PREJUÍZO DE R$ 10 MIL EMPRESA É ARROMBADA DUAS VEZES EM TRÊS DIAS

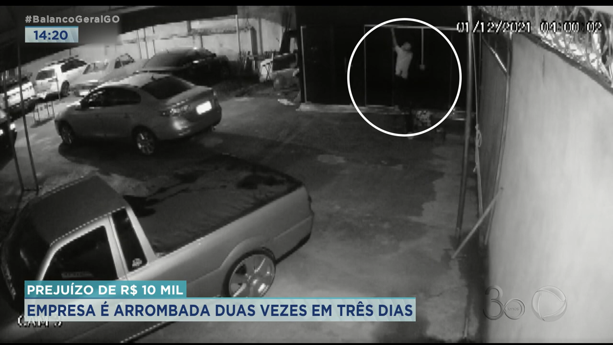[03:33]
Essa câmera de segurança gravou o homem já dentro da oficina. Ele ficou um bom tempo procurando o que iria furtar. Uma das câmeras de segurança filmou o ladrão indo na direção do portão, carregando alguns equipamentos.